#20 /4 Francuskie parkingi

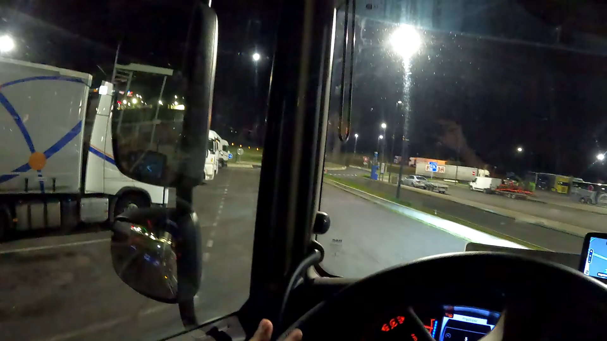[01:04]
Chłodnia, która stała obok mnie, bo wczoraj auto, obok którego stanąłem, odjechało. No i niestety przyjechała chłodnia i mi zaczął grzechotać, ale na szczęście była to taka chłodnia,
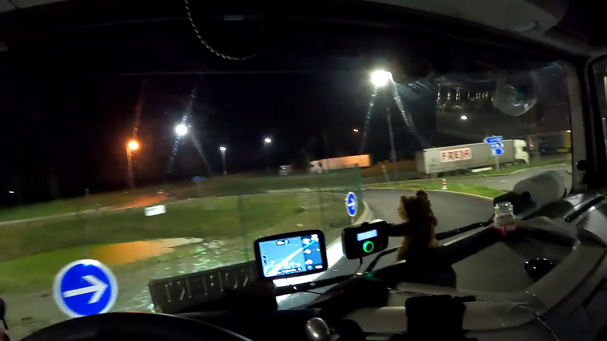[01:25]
która nie hałasowała aż tak bardzo.
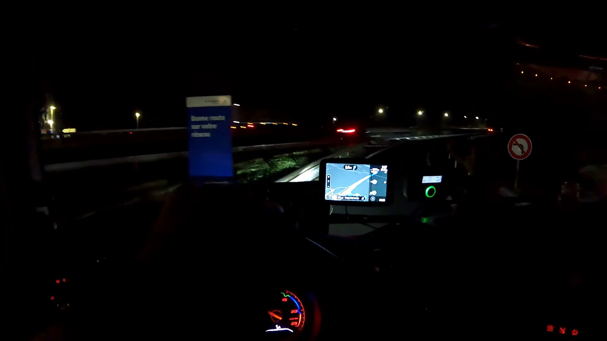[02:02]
Kierowcy z chłodni nieraz to nie rozumieją, że są utrapieniem. Jeszcze jak jest taki grzechotnik, który faktycznie napizdża i aż się trzęsie cały, jak się włącza ten agregat. A jak mówię, jest dużo miejsca, to powinni stanąć sobie gdzieś na wolnej przestrzeni, jak jest dużo rajek i tyle. Jak ktoś koło niego ustawi, no to jest problem tego ktośa.
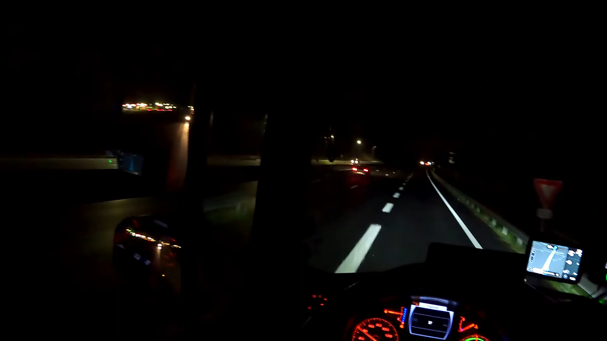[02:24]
Ale jak jest dużo miejsca, a taki kierowca chłodni ustawia się między plandekami, no to kurde, no chyba że jest włączona, to jest ok, no ale jak jest włączona, no to robi, dla mnie to po złości. Dobra, jedziemy. Czarno jest, bo tu niestety na zachodzie dłużej jest ciemno, ale jest dłużej widno. Także są plusy i minusy tego.
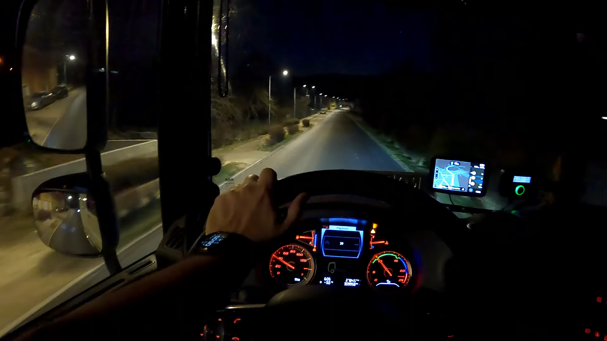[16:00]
No i niestety, jak się jedzie przez takimi nacjonalkami, to trzeba się uzbroić w cierpliwość, bo przejeżdża się przez różne miasta. Ale powiem wam, że na szybach samochodów, tam gdzie jeden stał przede mną, to jest po prostu, zobaczcie tutaj, szron. Wszystko zalodziałe.
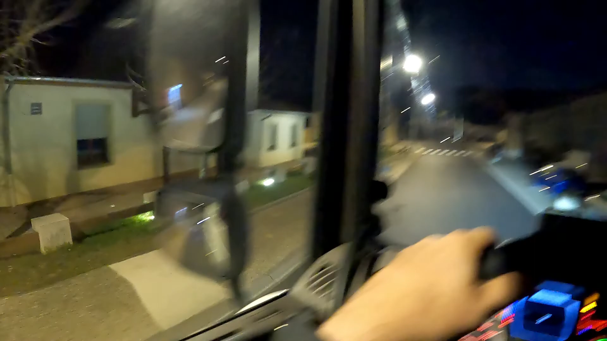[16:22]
A teraz jest minus 3 stopnie. Także nie jest to tak jak ostatnio było, plus 12, plus 13. Ciasno troszkę.
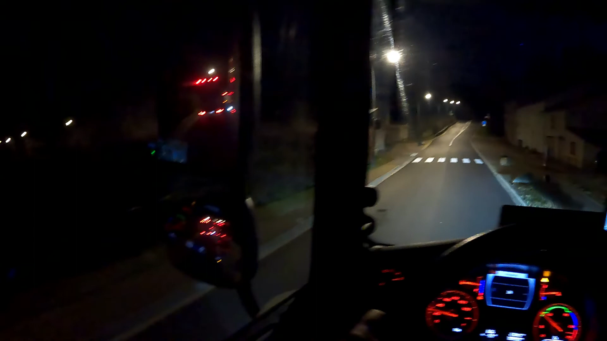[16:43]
No i jedziemy. No i to nie jest jedyna miejscowość, przez którą będziemy przejeżdżali na przestrzeni teraz chyba tam, nie wiem, 30-20 km. Minęliśmy Nancy, ale spójrzcie, jak jest piękny kolor nieba.